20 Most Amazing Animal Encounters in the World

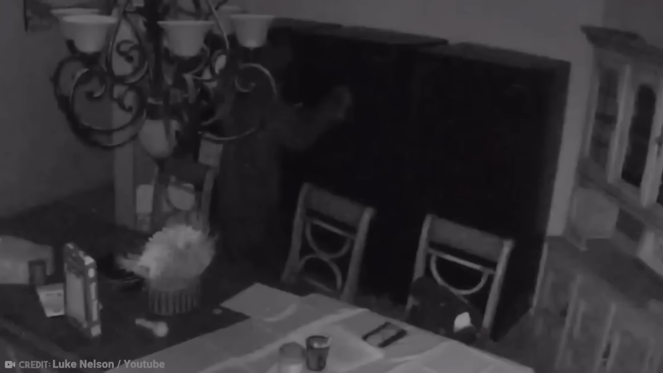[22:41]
Checking his security camera footage, he then discovered a ruddy great big bear had been marauding through the kitchen,
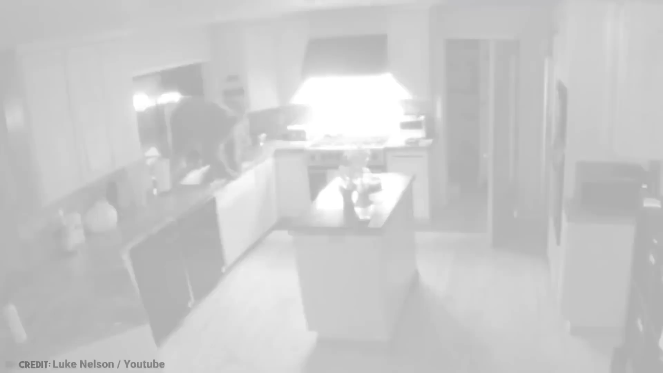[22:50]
stuffing itself and trashing the whole entire estate. The bear had rummaged through drawers,
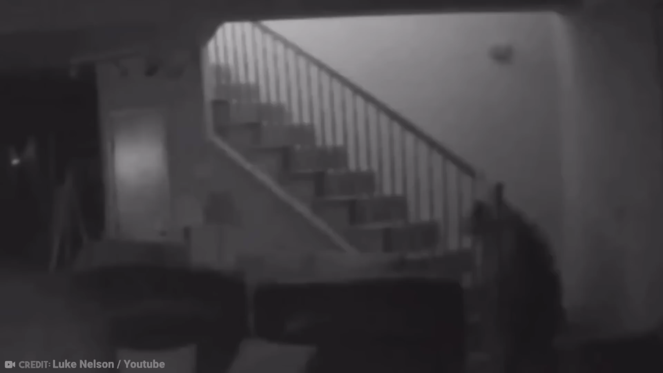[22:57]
opening the fridge and had a proper good look around at everything, actually hanging out in the house for four and a half hours.
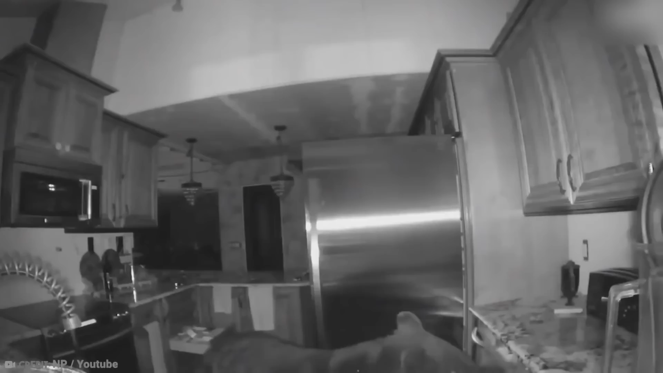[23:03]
I guess it's probably fortunate that the 375-pound bear was only discovered after he had left,
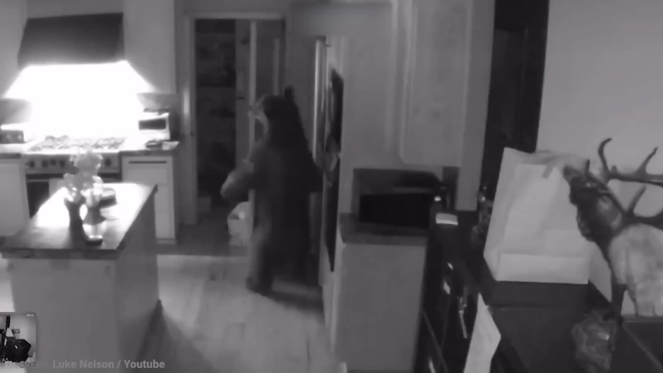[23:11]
or it could have really been scary for the owner.
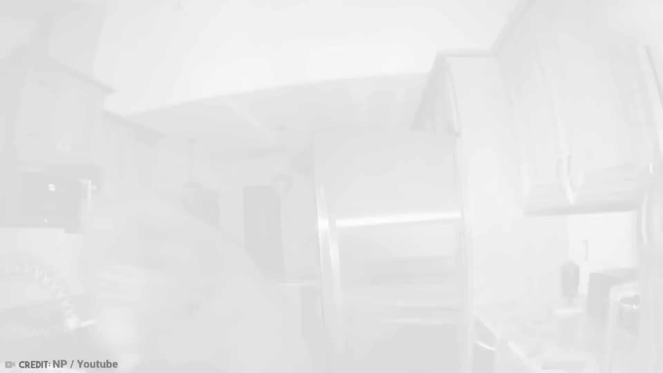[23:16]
It didn't end well for the poor old bear, though. The authorities then decided to hunt it down and murder it.